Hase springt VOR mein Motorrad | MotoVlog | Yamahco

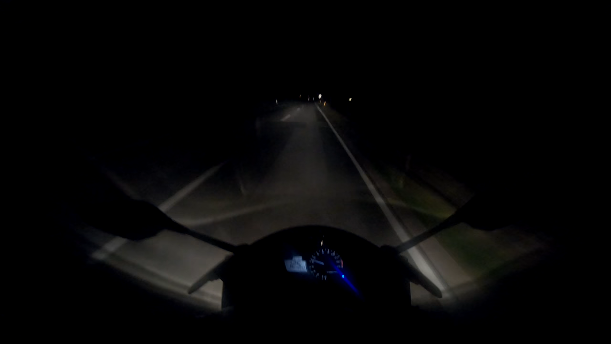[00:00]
fuck alter alter scheiß die wand an scheiße war das knapp alter mein herz
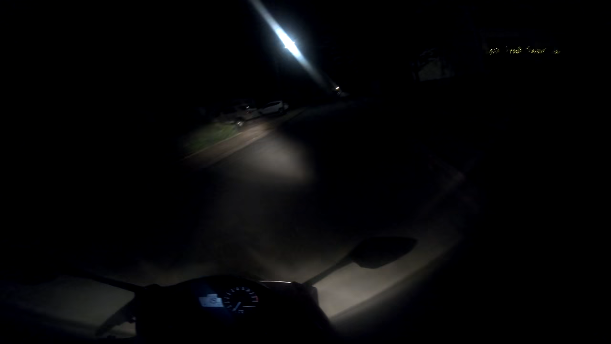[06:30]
Nadine und Kim sind grad schon vorgefahren ich hab keine Ahnung wo die hier sich rumtreiben ich hab auch keine Ahnung wo der Weg zurück geht ich hab keine Ahnung ich fühl mich hier so einsam es ist dunkel und ich weiß nicht wie es nach Hause geht ich werd schon irgendwie einen Weg finden hoffentlich so und hier rechts oder so ich weiß es nicht keine Ahnung ich hab nicht aufgepasst so
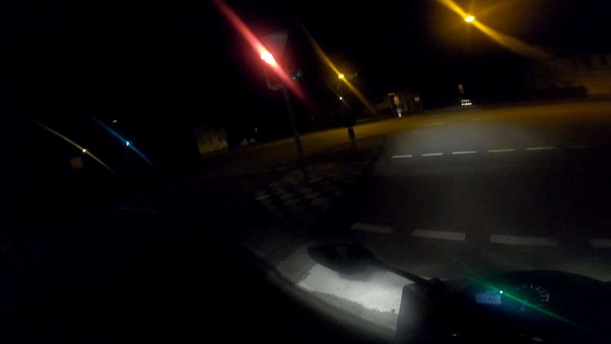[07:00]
Ampel wirst du jetzt grün oder er nicht so komm Ampel grün ja los ja komm ja irgendwie nicht so oh scheiße die Wand an das dauert noch ewig bis die guck mal wenn die Fußgängerampel jetzt noch grün ist ne wie lange dauert das bis jetzt bis die Ampel grün wird komm schon komm schon jetzt wird die eine rot komm die andere wird rot jetzt hab ich gleich die Chance rüber zu fahren jawoll jawollo ich glaube das ist der richtige Weg glaube ich guck einfach mal auf das Schild was da so steht
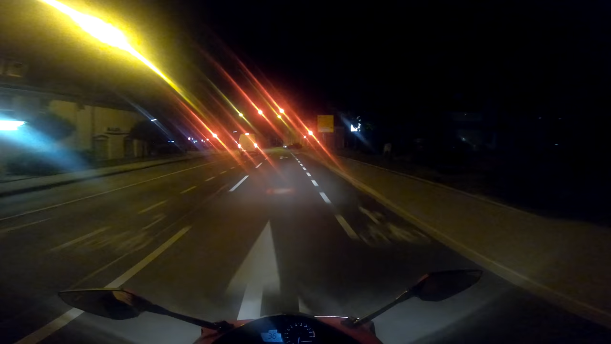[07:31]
Herford Werther Werther links Werther links ne warte mal Wetter ja doch fahr ich noch fahr ich noch da mal links ach ja ja ja hier muss ich links ja ja das stimmt schon das stimmt schon
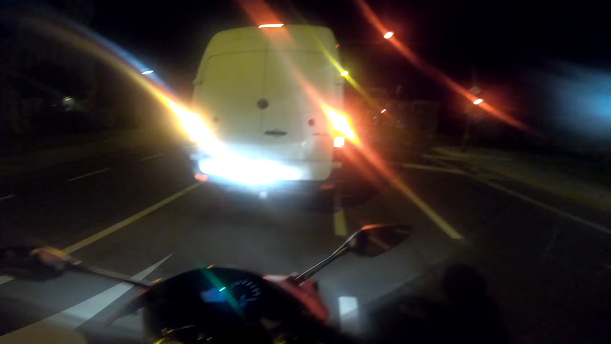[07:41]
ist ganz schön dunkel also irgendwie ist nachts fahren ja chillig ne so schön nichts los kein Stress kein Stau irgendwie mag ich das also es war ganz es war ein hier muss ich rechts es war ein ganz entspannter Abend muss ich sagen ich habe keine Ahnung wie spät es jetzt
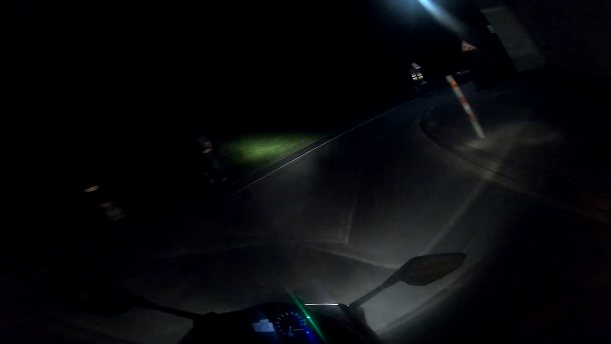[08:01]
eigentlich ist ich glaube ähm zwei drei auf jeden Fall ganz entspannte Runde jetzt geht es nur noch ab nach Hause die Tatsache dass ähm ja die Tatsache dass Nadine und Kim jetzt mit dem Auto schon vorgefahren sind bedeutet für mich dass wahrscheinlich nichts spannendes passieren kann nichts was unterhaltsam ist deswegen äh ja klar sollte etwas noch passieren schneide ich es rein aber ich bin das Video mal an dieser Stelle
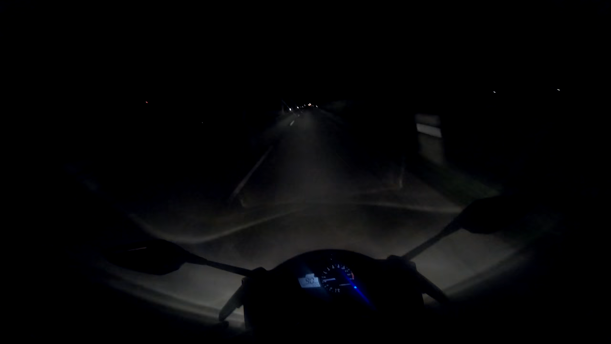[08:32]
ein ich weiß gar nicht ob das Video jetzt kurz ist doch schon eher kurzes Video ich hoffe das hat euch trotzdem gefallen wenn das der Fall ist lasst mir doch warte ich bevor ich einen Daumen mache lasst mir doch einen Daumen nach oben da und dann würde ich sagen dann sehen wir uns beim nächsten Monovlog Leute Tschüss Ali Iiiiihhh
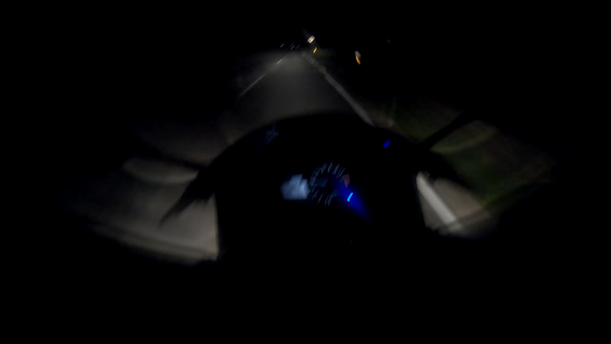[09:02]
fuck alter alter alter ho scheiß die weg an scheiße war das knapp Alter, mein Herz, habt ihr den Hasen da gerade gesehen?